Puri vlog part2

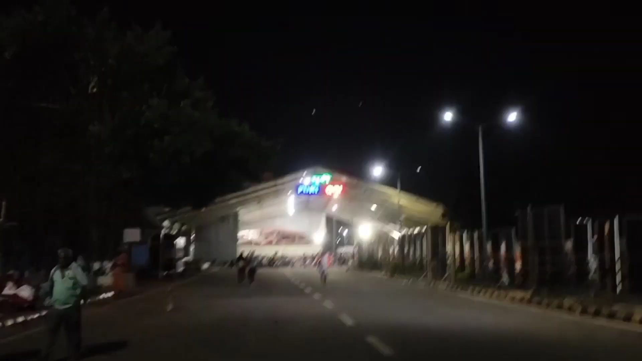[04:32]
तो यह साड़े तीन बजे का नजारा है स्टेशन का,